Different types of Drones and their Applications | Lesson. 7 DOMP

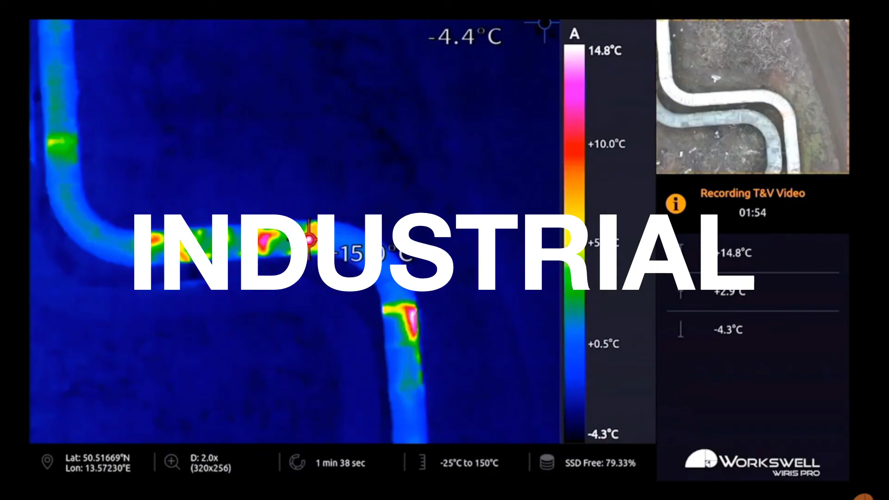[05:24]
On screen: scale top 14.8°C, scale bottom -4.3°C
As we can see here, a drone is helping this man to inspect a pipe blockage.